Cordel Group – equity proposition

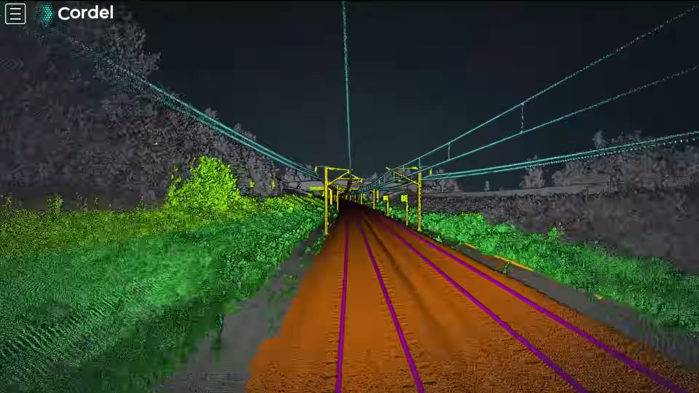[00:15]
Using proprietary LiDAR and machine vision hardware, Cordell collects vast data sets of point clouds and imagery.
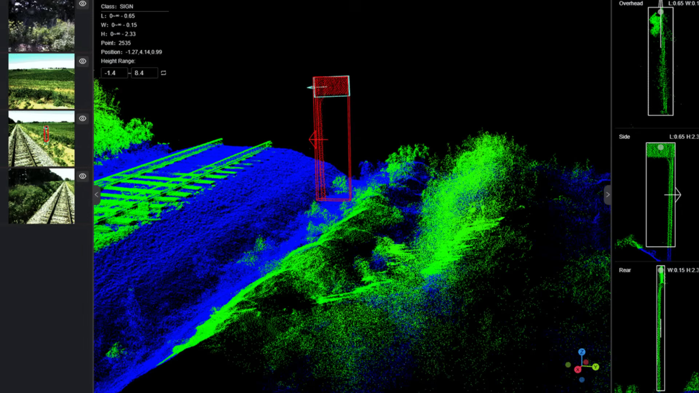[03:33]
This enables the platform to analyse composite LiDAR and camera imagery, to accurately identify trackside assets, enhancing safety, compliance and operational insight.